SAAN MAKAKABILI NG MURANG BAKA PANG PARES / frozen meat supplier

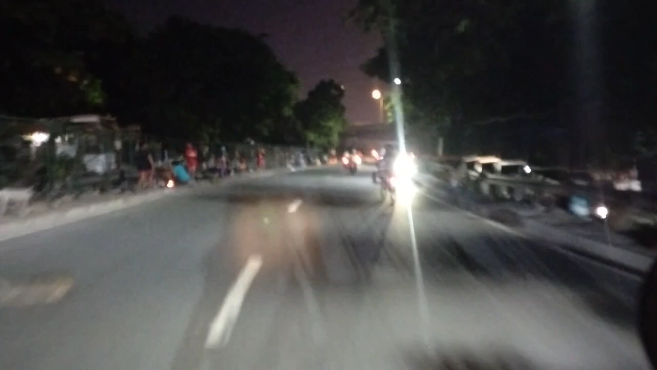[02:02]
Papunta sa Malabon. Saat ka lahating oras na kami nasa kalsada mapuntahan lang itong malupit na supplier.
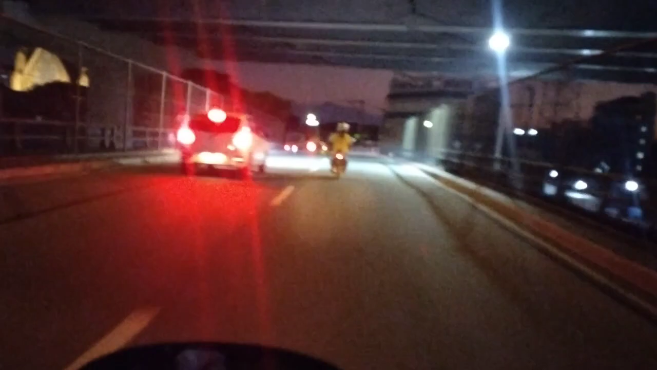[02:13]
mag-iiyan. Ayun, o. Expressway yan, o.
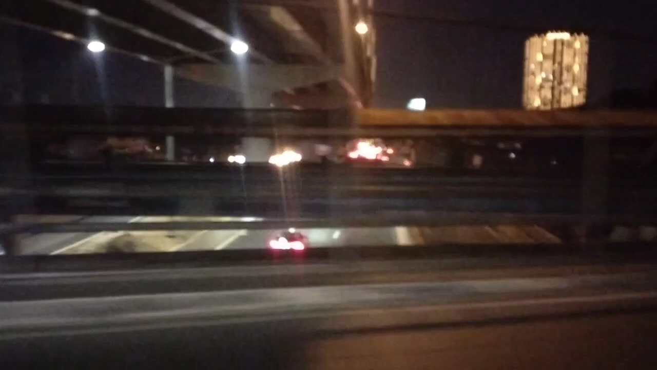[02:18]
O. Kulong-kulong lang ang tala namin.
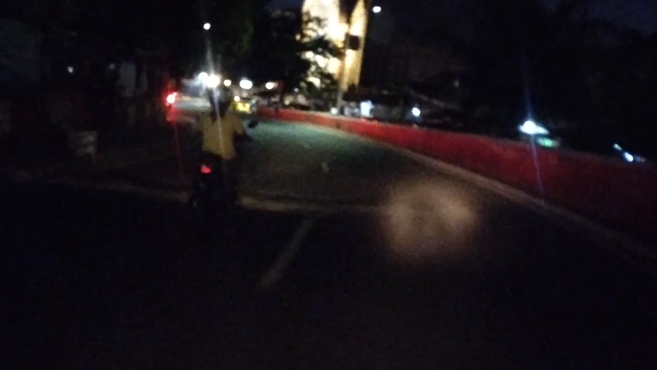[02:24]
Kaya iwas-iwas sa mga huli. Ayun. Liligong na tayo dito sa Malabon. Ayan.
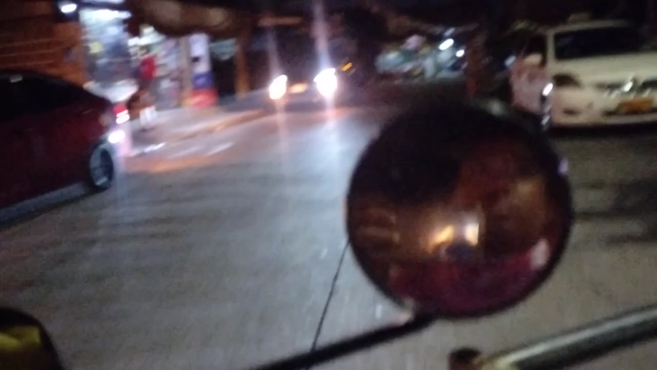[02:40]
Ayan.
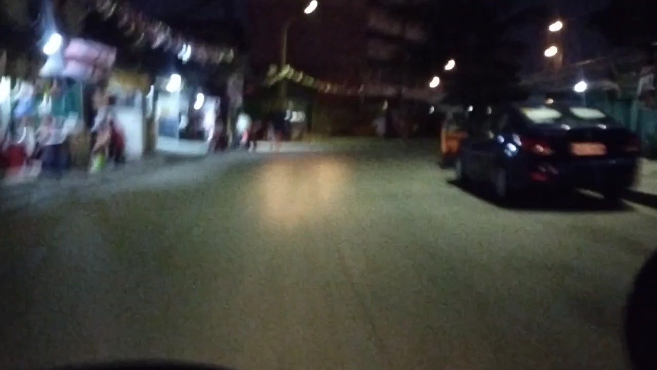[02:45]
Nandito na tayo sa Malabon. Ayan.